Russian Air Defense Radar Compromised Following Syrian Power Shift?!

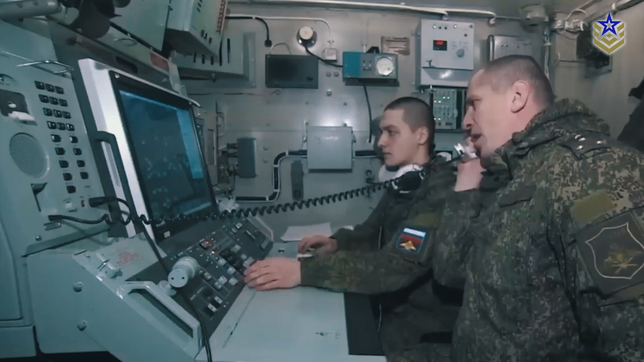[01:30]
Reportedly developed by the Russian defense company Almaz Ante,
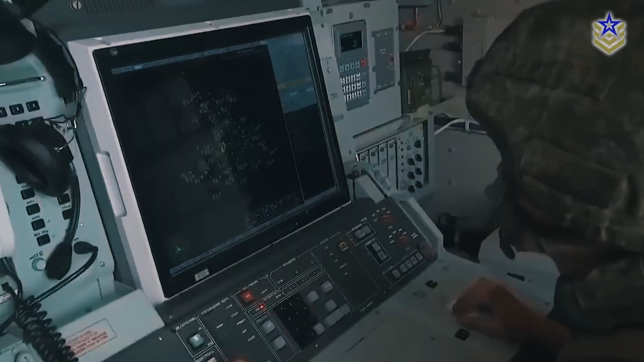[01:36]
this system operates within the L-band frequency,
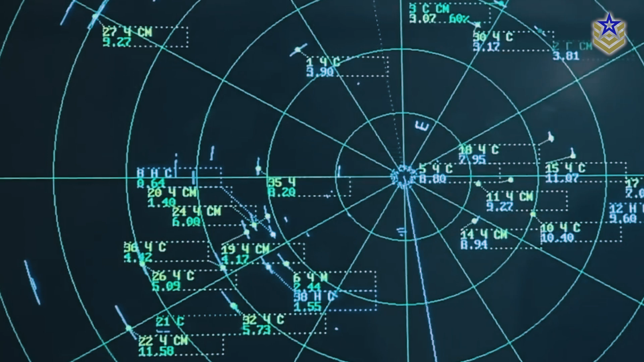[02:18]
This technology enhances the radar's resilience against electronic countermeasures, making it harder to jam or disrupt.